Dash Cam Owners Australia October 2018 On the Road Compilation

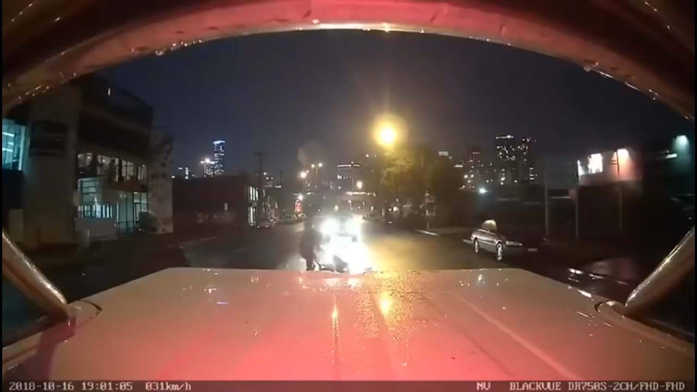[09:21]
Ooh. Oh god, the motorbike fell over behind me. Did he hit the brakes? Is it just stop? If he's alright, stop. Why is everyone just going around him?